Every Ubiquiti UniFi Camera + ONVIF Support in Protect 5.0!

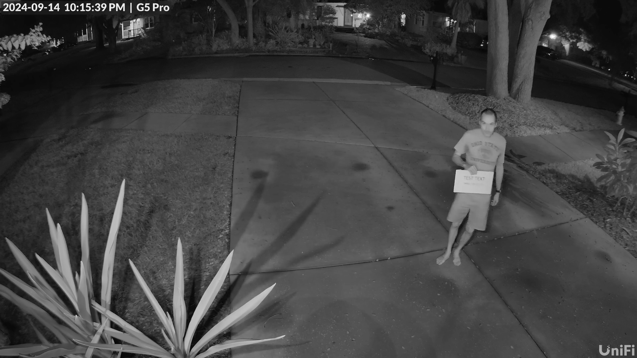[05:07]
Thankfully though the IR performance of these cameras was quite a bit better, and at 10 feet all the cameras captured meaningful detail, but the unusual top performers were the G5 PTZ,
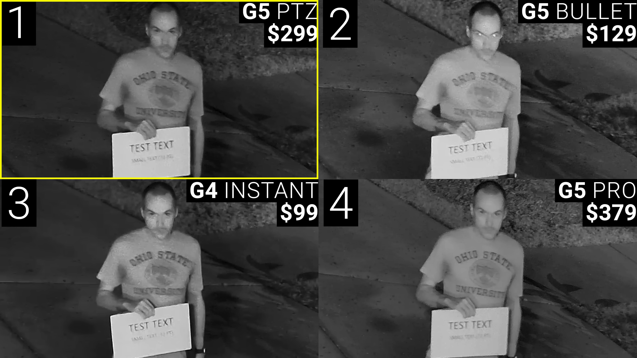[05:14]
G5 Bullet, G4 Instant, and G5 Pro. But at 25 feet the only camera that captured any facial detail was the G4 Pro, and the rest of the top 4 got rounded out by the G5 Pro, G4 Bullet, and G5 Bullet. At 50 feet, pretty much the same amount of information could be gathered by each camera,
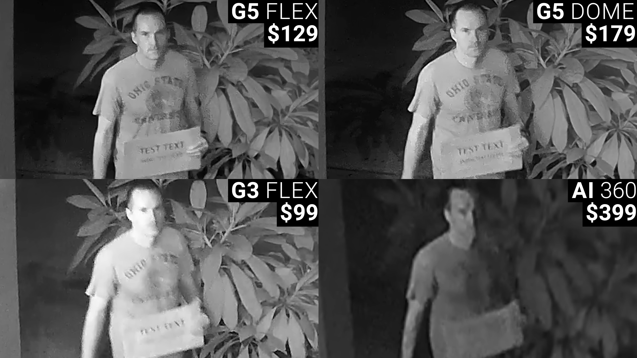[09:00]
the G4 Dome in second, the G3 Flex in third, the AI 360 in fourth, and the G4 Doorbell capturing by far the least amount of detail.
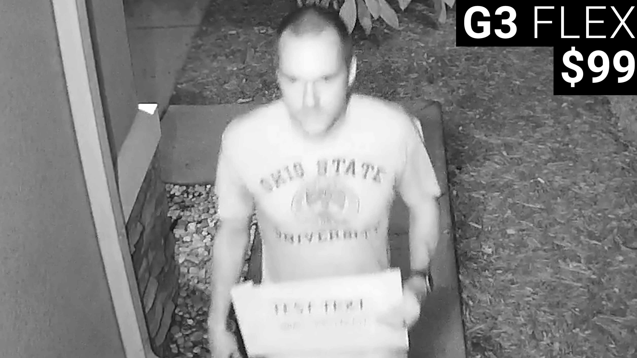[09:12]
But at 7 feet with infrared, everything got flipped on its head with the G3 Flex actually having the best image, followed by the G4 Doorbell, then the AI 360, and then the G5 Flex and G5 Dome were actually in fourth and fifth place. But I will say that they were still pretty decent captures.
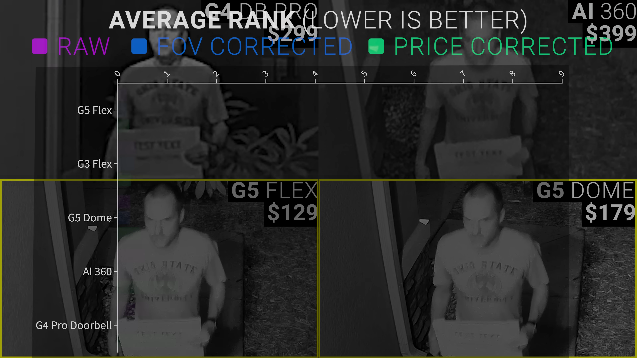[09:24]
And that means that for outdoor covered spaces, the G5 Flex had the best raw overall picture quality ranking, the best ranking after adjusting for field of view,